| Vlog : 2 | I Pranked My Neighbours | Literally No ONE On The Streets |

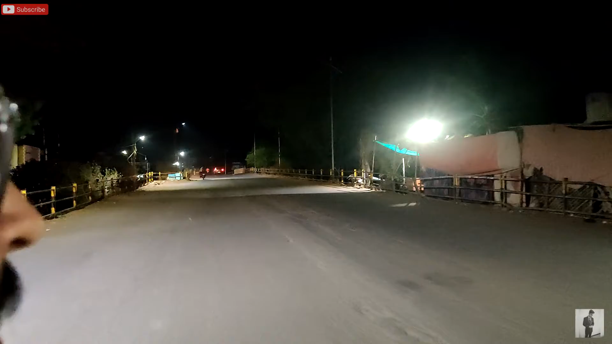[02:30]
गाइस अभी सिर्फ 9 बज चुके हैं और देख सकते हैं कोई भी नहीं है रोड पे।
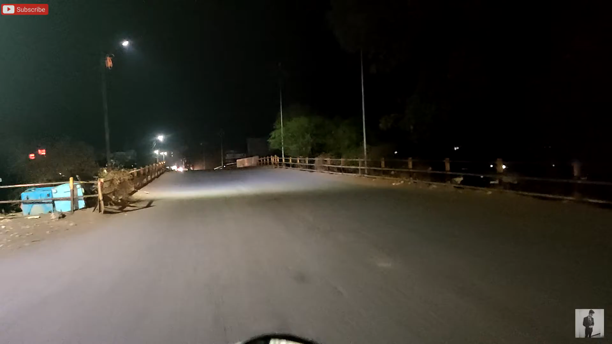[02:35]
नहीं तो ये 9 बजे पूरा ट्रैफिक रहता है इस रोड पे,
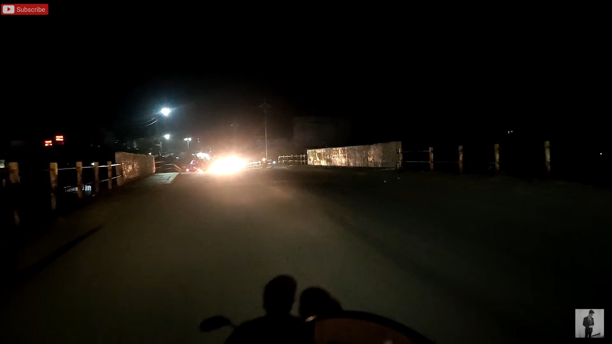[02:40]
अभी देख सकते हैं सिर्फ मतलब बहुत कम लोग हैं। लग रहा है कि मतलब 12 बज चुके हैं, इस रोड पे कुछ भी ट्रैफिक नहीं है, देख सकते हैं आप।
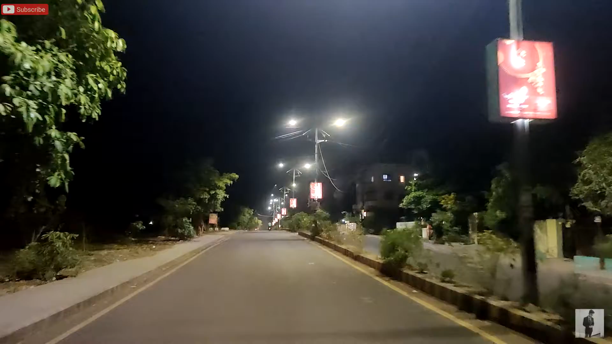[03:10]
ये है 9 बजे का सीन, पूरा खाली रोड।